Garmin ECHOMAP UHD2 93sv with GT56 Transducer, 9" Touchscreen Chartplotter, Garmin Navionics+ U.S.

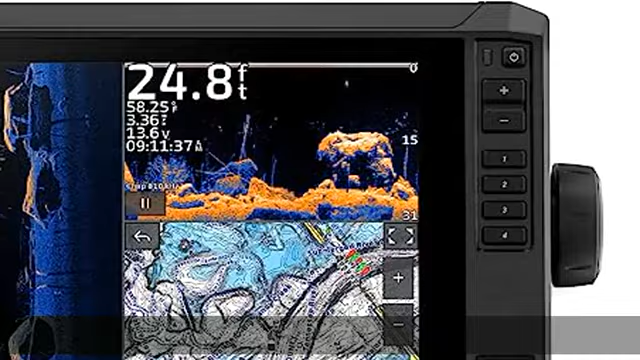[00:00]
On screen: depth 24.8 ft
About this I'd meze to use 9 chart plotter with a bright, sunlight-readable touchscreen display with improved detail,
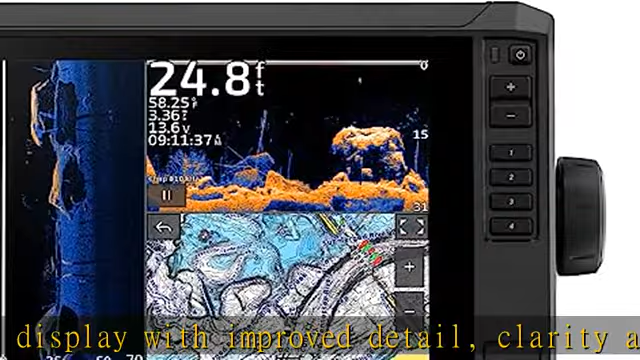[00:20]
On screen: depth 24.8 ft
lakes with up to one contours built-in Wi-Fi connectivity lets you wirelessly share sonar,
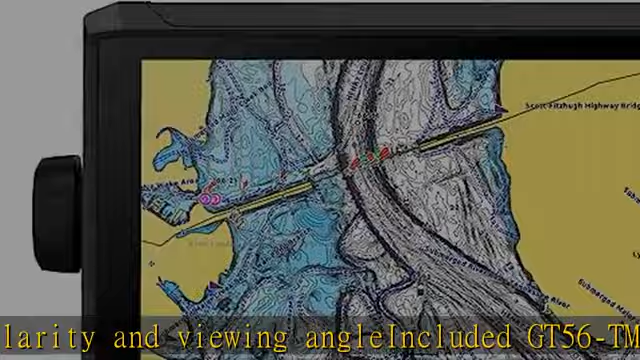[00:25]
waypoints, and routes with another Ecomap UHD2 chart plotter wireless.
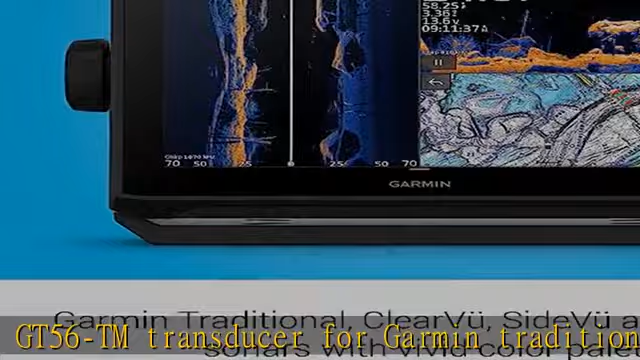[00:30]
connects to your force trolling motor to create and follow routes, navigate to waypoints,
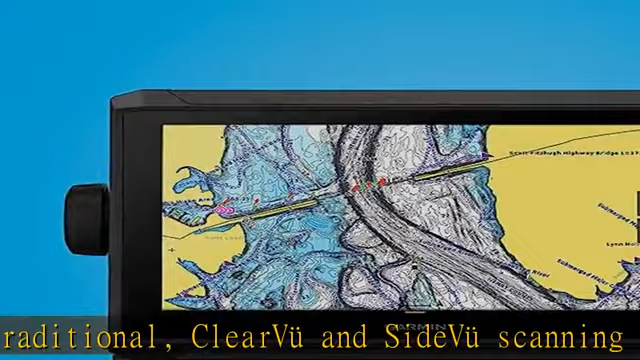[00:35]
control speed, check battery life and more in the description to get this
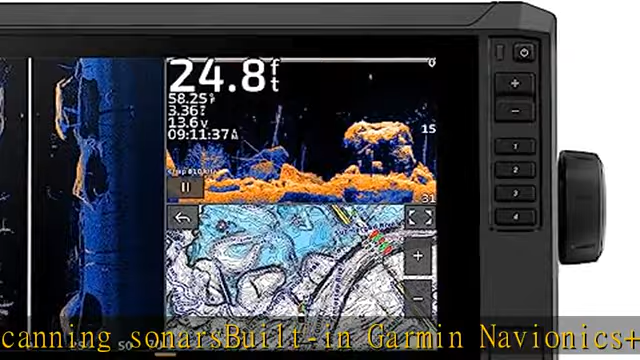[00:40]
On screen: depth 24.8 ft
product today at the best price about this I'd meze to use 9 chart plotter with a bright,
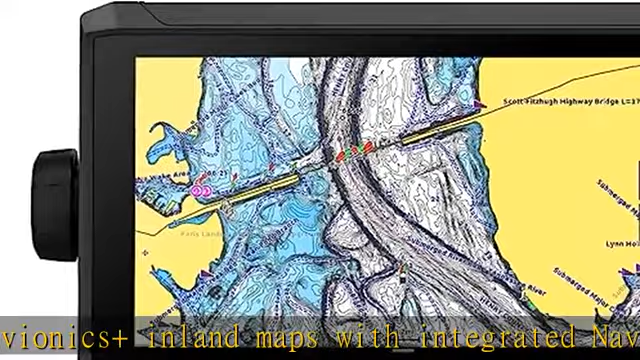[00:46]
sunlight-readable touchscreen display with improved detail, clarity,
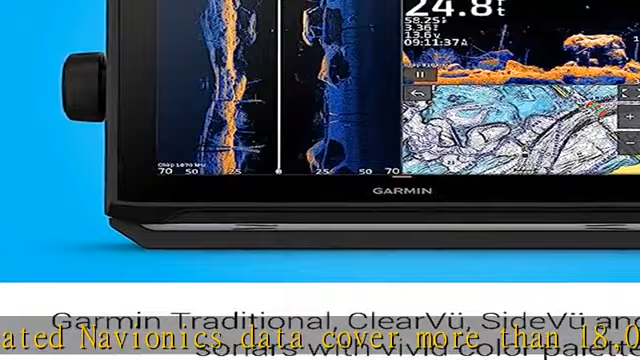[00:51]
and viewing angle included GT56TM transducer for Garmin traditional,
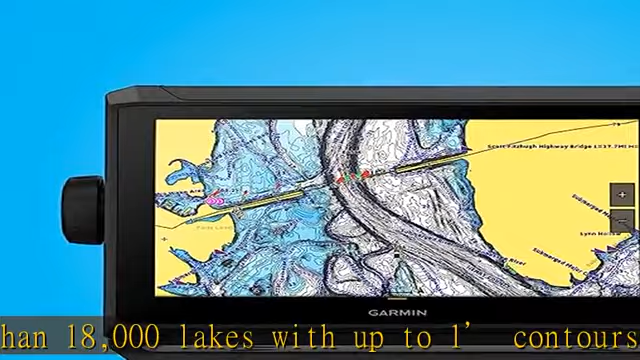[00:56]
clear view and side-of-view scanning sonars built-in Garmin Navionics and inland maps with integrated Navionics data
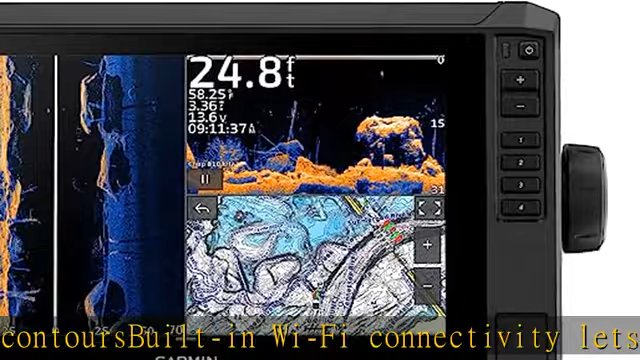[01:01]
On screen: depth 24.8 ft
cover more than 18,000 lakes with up to one contours built-in Wi-Fi connectivity lets you wirelessly share sonar,
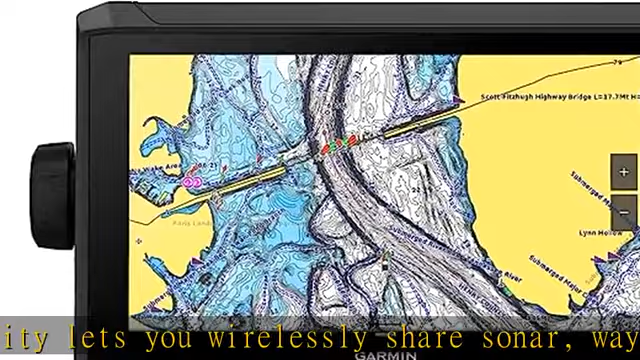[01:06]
waypoints, and routes with another Ecomap UHD2 chart plotter wirelessly connects to your force trolling motor to create and follow routes,
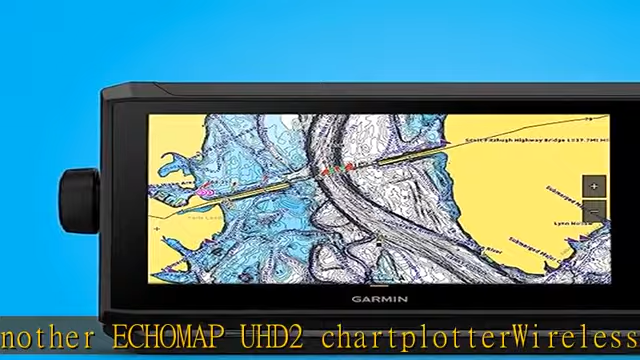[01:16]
navigate to waypoints, control speed,
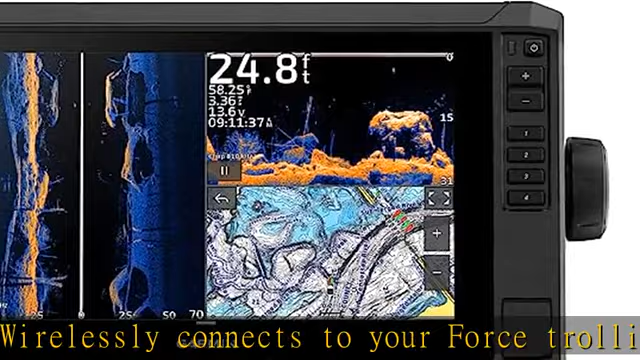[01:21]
On screen: depth 24.8 ft
check battery life and more in the description to get this product today at the best price about this I'd meze to use 9 chart plotter with a bright,